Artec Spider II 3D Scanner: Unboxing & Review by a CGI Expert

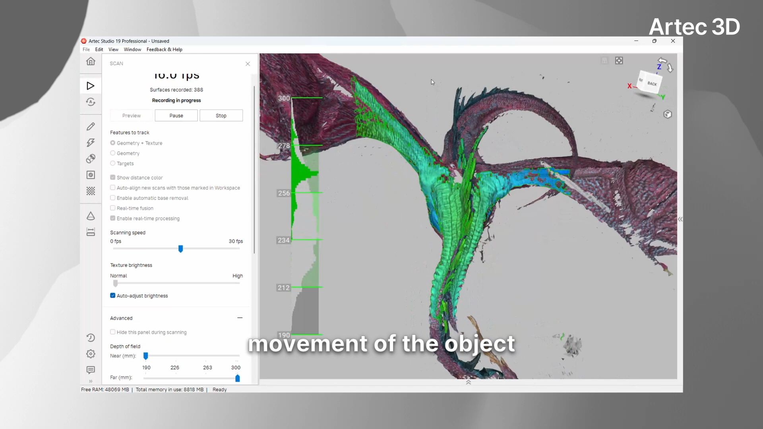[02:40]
Like it's much less sensitive to the movement of the object and it captures much larger areas.
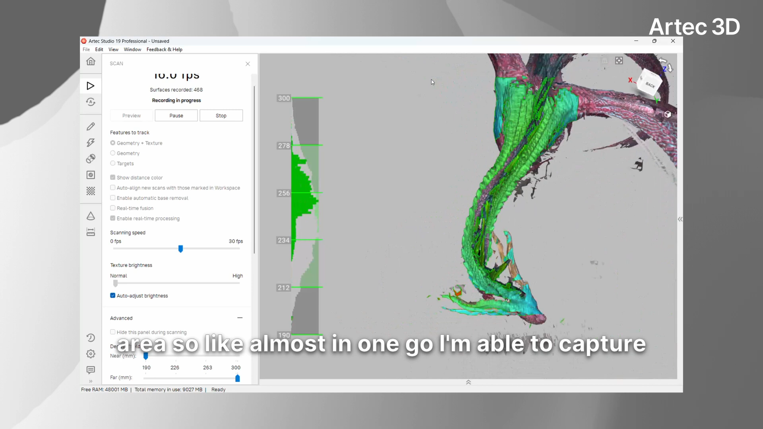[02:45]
So like almost in one go I'm able to capture like the wings and stuff like that.
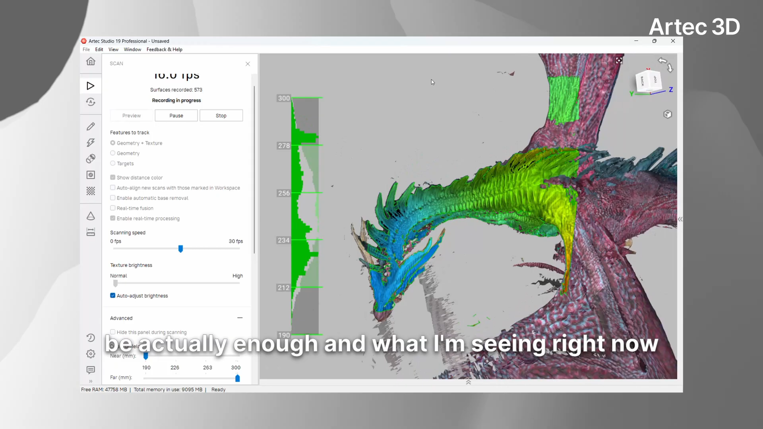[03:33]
But I don't know like this could be actually enough and what I'm seeing right now on the screen is actually pretty solid already.